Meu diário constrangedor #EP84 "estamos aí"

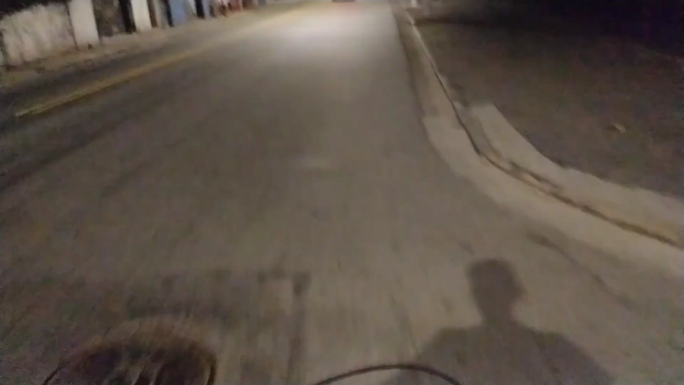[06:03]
Olha o perigo. Ali é foda, cara. Ali é embaçado, mano.
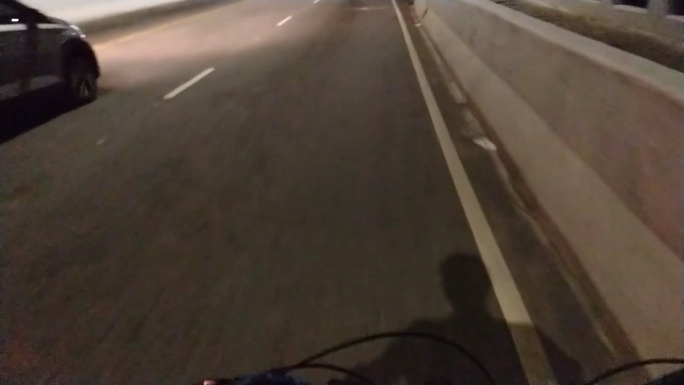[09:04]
Louco cachorro. Não, agora, mano. Pô, tô fazendo a rota sem descer na bike, hein, mano. Vamos ver se eu vou aguentar subir subidão. Esse subidão aqui é embaçado, mano. Vou ter que empurrar.